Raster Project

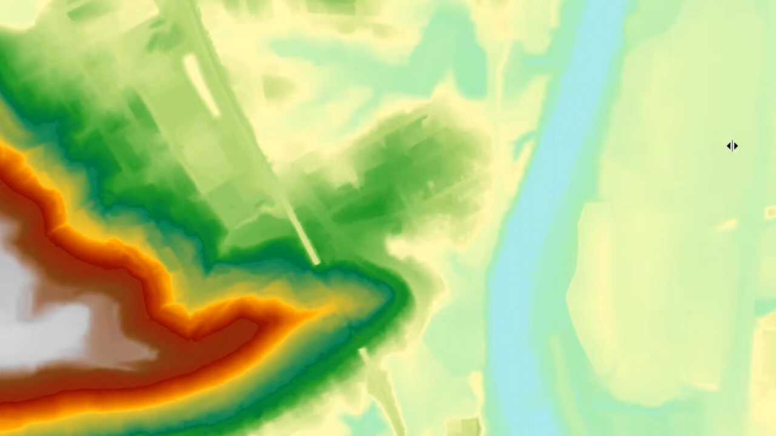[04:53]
Swiping back and forth between the original DEM and the new DEM that's projected using nearest neighbor resampling shows a few, but it seems to be relatively minor differences. Switching over to the cubic convolution dataset and swiping back and forth between the original and the projected raster, we also don't see any differences that appear to be substantial. When examining the effects of the resampling technique on topographic data,
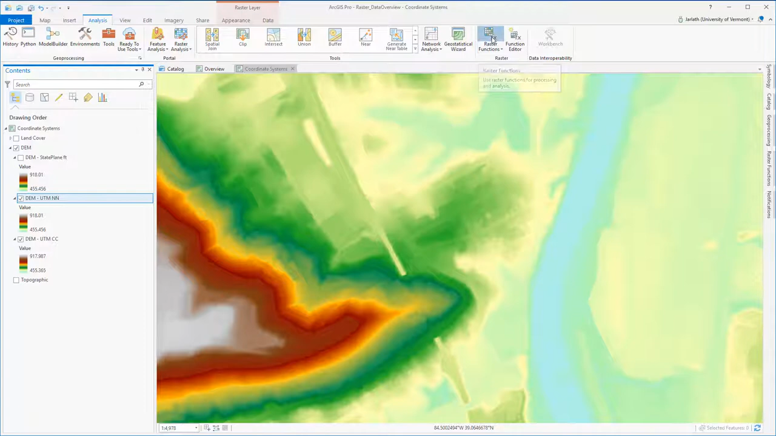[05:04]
the use of a hillshade can help reveal imperfections that would otherwise go unnoticed.
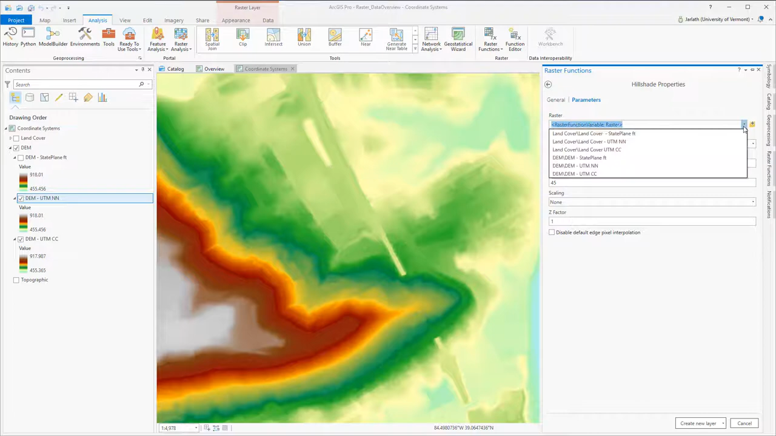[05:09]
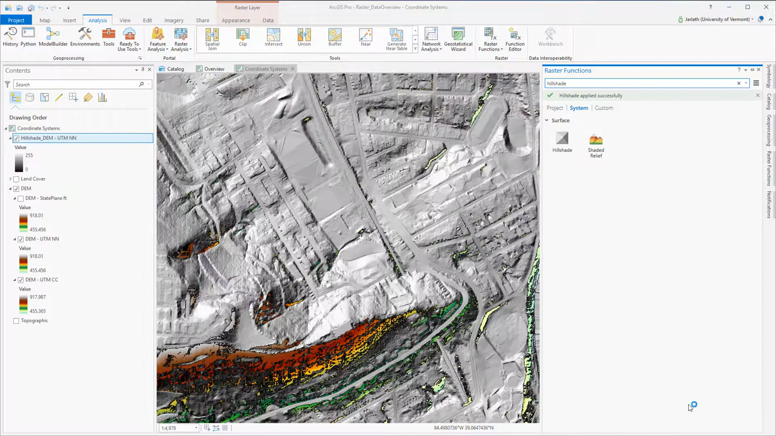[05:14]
Here I'm running the hillshade function on both the nearest neighbor projected raster and the hillshade function on the cubic convolution projected raster, creating two new hillshade layers. A tip on working with hillshades, just make sure you don't have the zero value set to transparent.
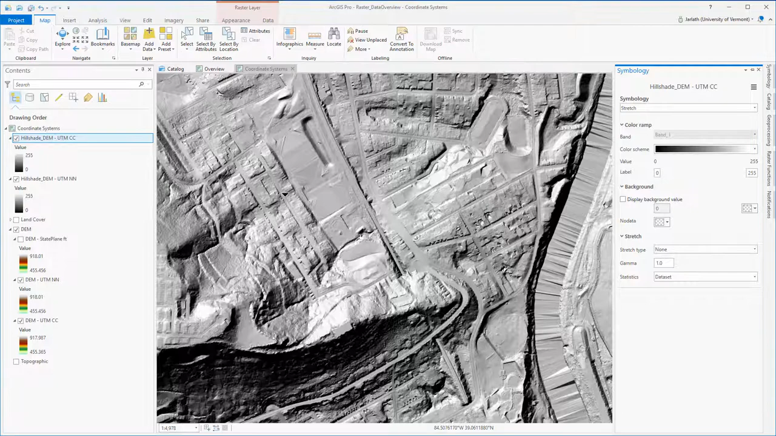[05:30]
As a result, the zero values in your hillshade will show through to the underlying layers.
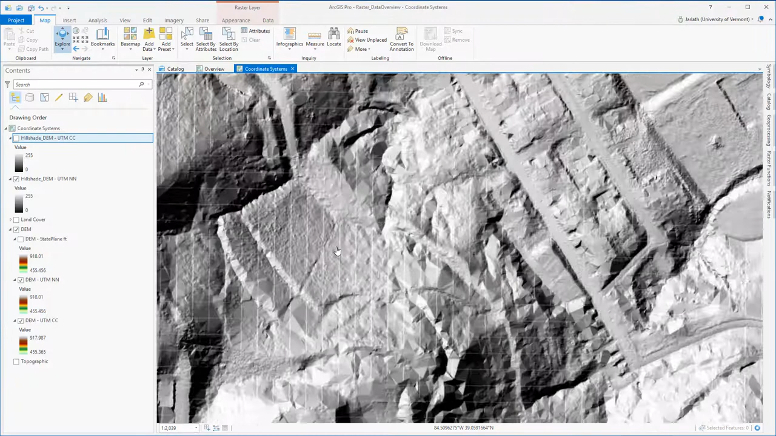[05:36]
In examining the hillshade data, we see that for the nearest neighbor resampling approach, we have a very undesirable checkerboard pattern.
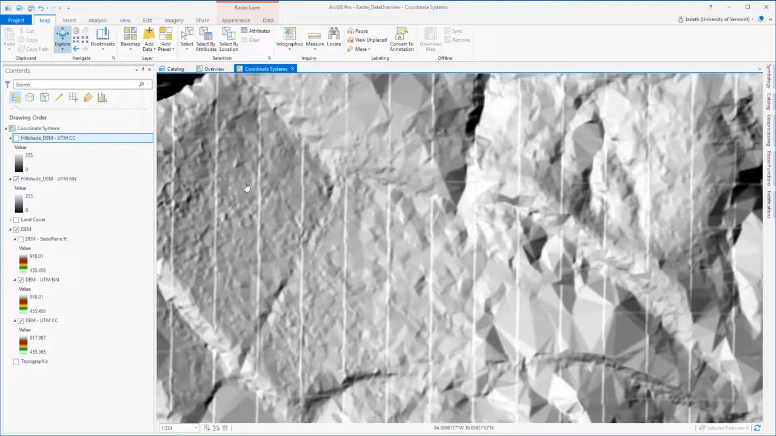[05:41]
The nearest neighbor resampling technique does a great job of preserving the original pixel values, but it distorts the spatial representation when we're using it to project data from one coordinate system to another.
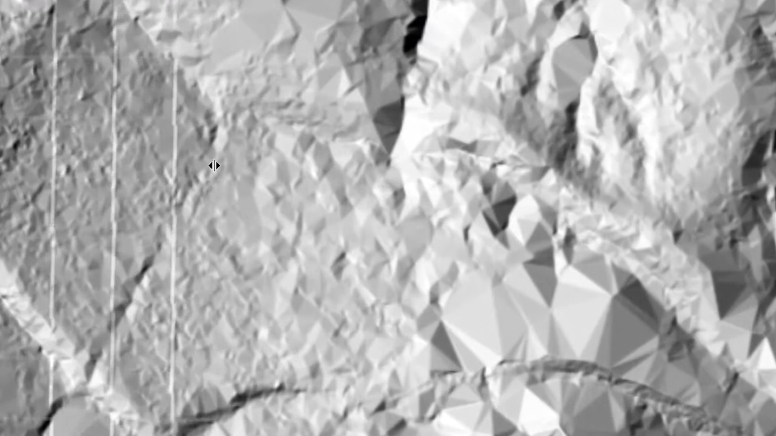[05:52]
Cubic convolution, although it alters the values, produces a much more desirable representation.